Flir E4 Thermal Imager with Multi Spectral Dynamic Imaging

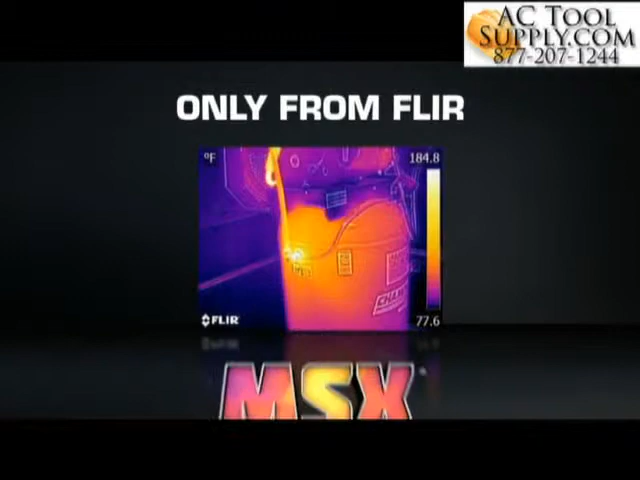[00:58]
On screen: scale top 184.8°F, scale bottom 77.6°F
Using FLIR's patented algorithm, MSX extracts the high-contrast highlights from the built-in digital camera,
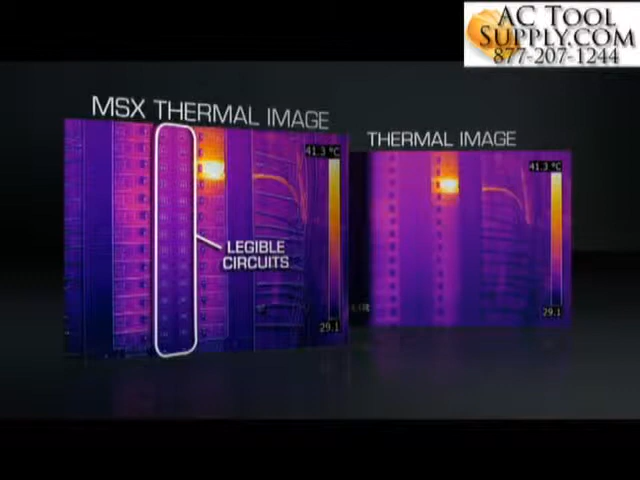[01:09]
On screen: scale top 41.3°C, scale bottom 29.1°C
all onboard and in real-time.
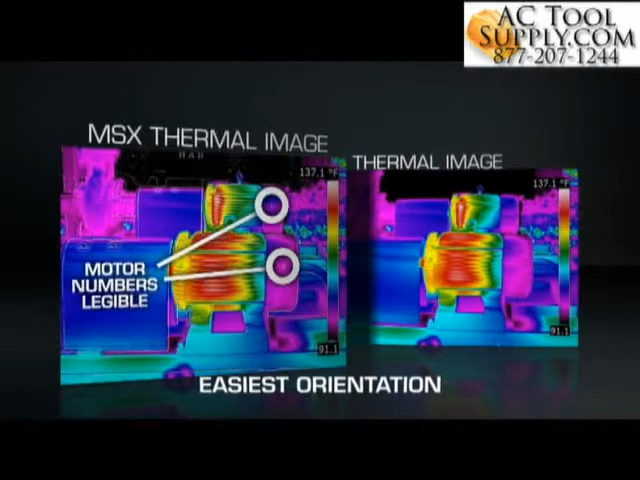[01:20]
On screen: scale top 137.1°F
depth, and definition you need to tell a better story about the heat issues you've uncovered.